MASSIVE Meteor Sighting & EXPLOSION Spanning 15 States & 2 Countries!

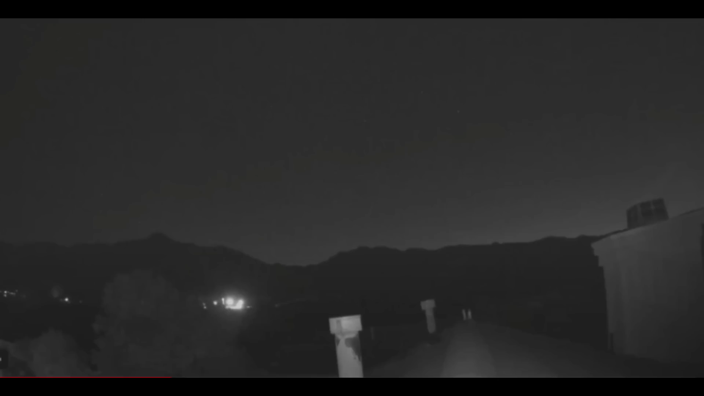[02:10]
exploded or at least finished its entrance into the atmosphere and that is something that you don't see all the time these tails are lingering plus